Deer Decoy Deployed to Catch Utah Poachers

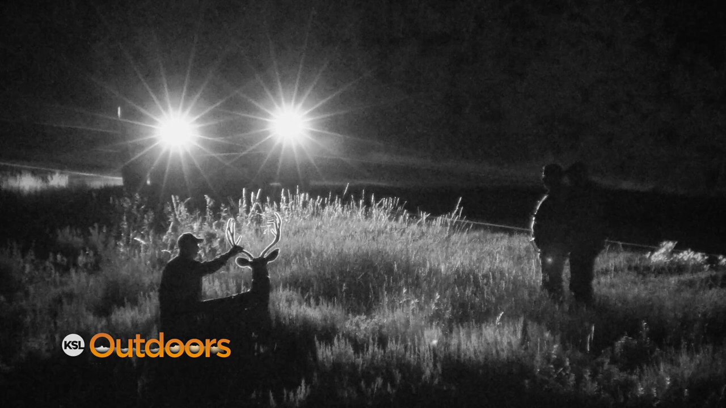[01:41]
This decoy looks like the real deal from the pivoting head, the wagging tail, even the eyes.
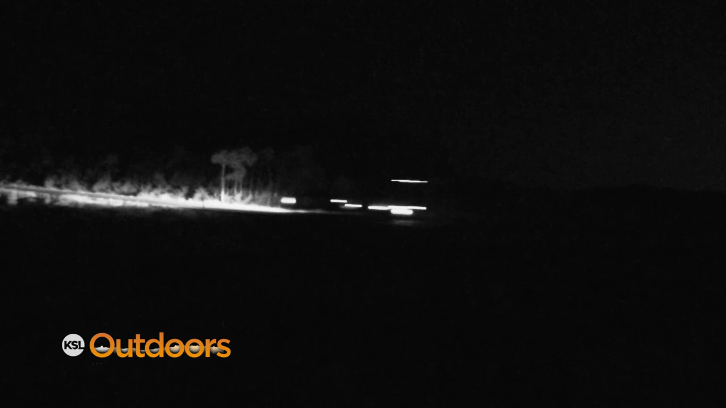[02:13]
So if somebody comes up and they shine their light you'll have to get your binoculars out and watch so that you can positively testify that which person was the one that shot.
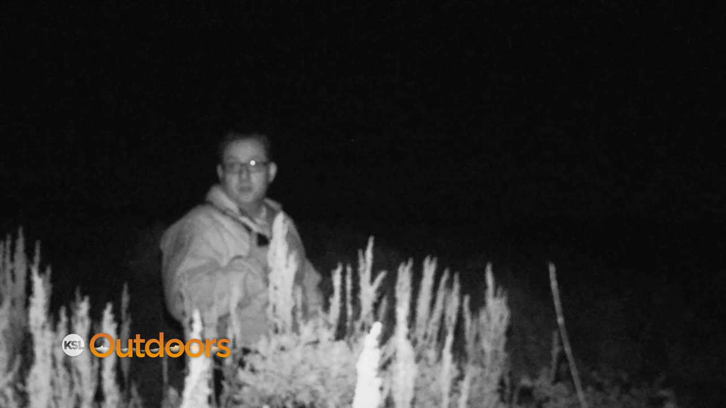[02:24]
There's somebody coming up the road. State wildlife agencies across the country have for several years been rolling out robo deer to nab unscrupulous hunters and their efforts including here in Utah seem to be paying off.
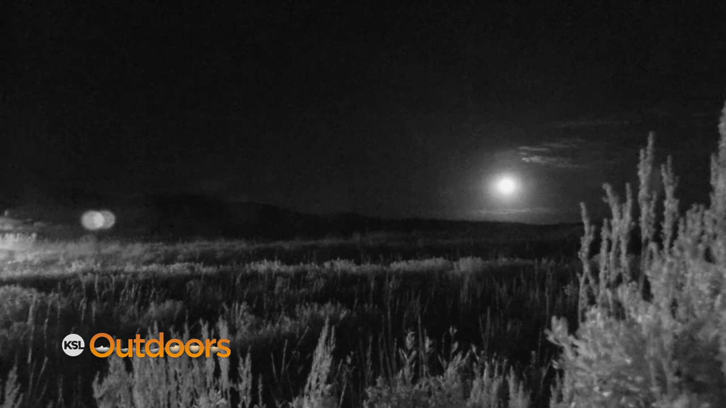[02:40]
They probably didn't even see us.
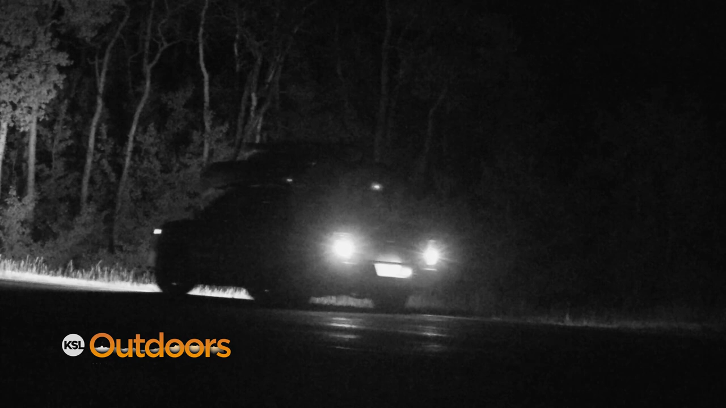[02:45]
In four hours, we have dozens of vehicles drive by but only four stop to take a look.
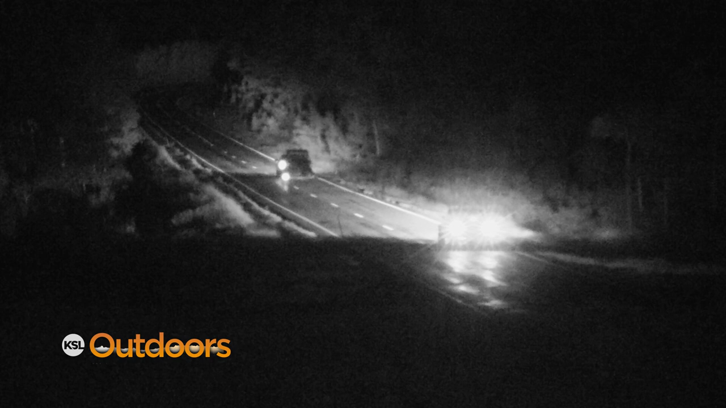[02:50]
Took a picture. Did you hear it? It's a decoy! I think he said that, didn't he? Yeah.
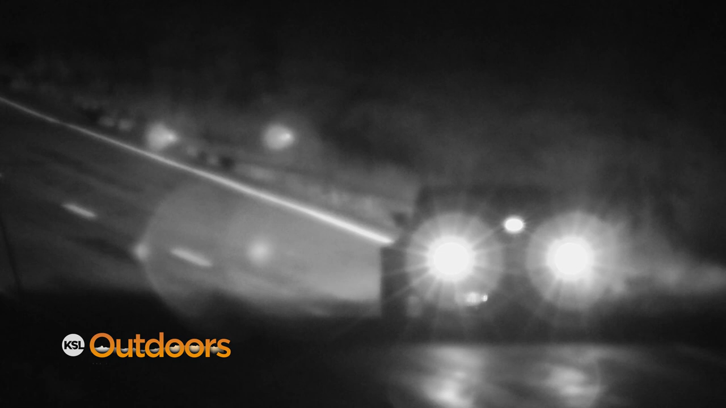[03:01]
One guy wanted a closer look but no one did anything illegal. Is that really a giant stag right there? Yes, that is a decoy stag.
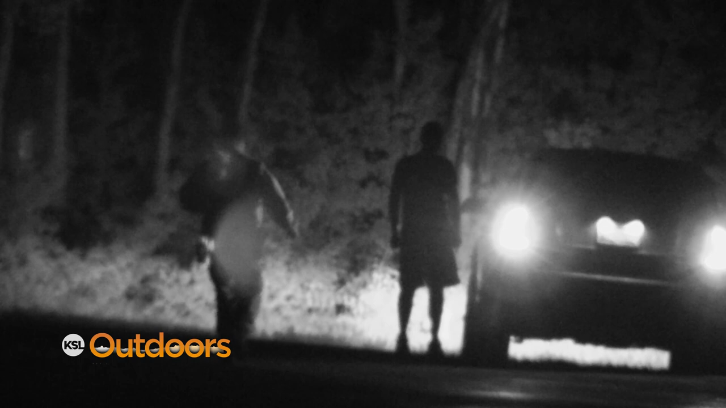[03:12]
So I just didn't want you going up and messing with it. All right. Are you coming up to camp? Yep. Okay, well you don't have any firearms or anything in your vehicle? Not that I'm aware of. Okay, awesome. Okay, drive safe. Have a good night. What would you say to somebody that pulls up on a deer like that and is contemplating something? Think twice.
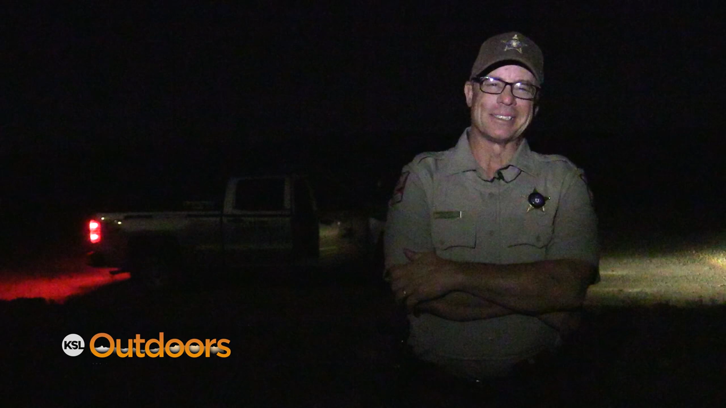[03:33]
It's not worth it. Never is. What kind of find would they face?
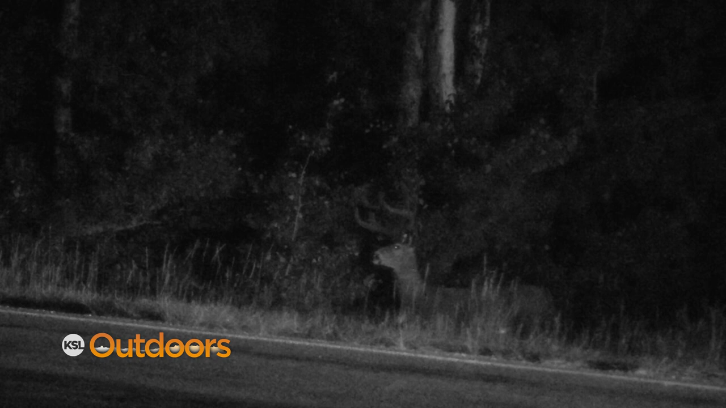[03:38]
We have some trophy requirements that could take it upwards of $8,000. So, yeah, it could be very steep.
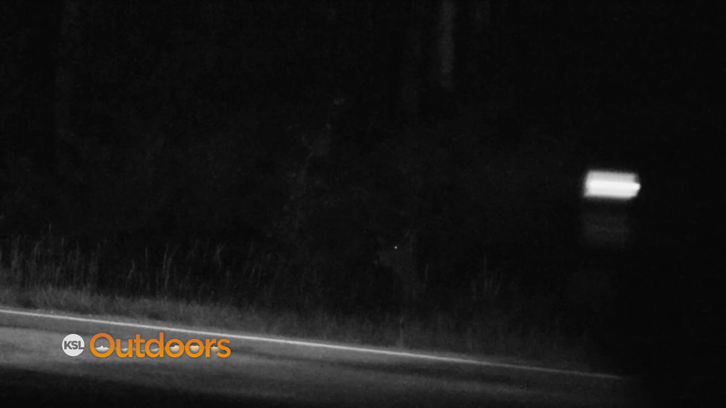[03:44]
Would you call tonight a success then? Oh, very much so. I think robo deer is ready for bed. Conservation officers say they'll be conducting this deer decoy and even elk decoy operation throughout the hunts this year.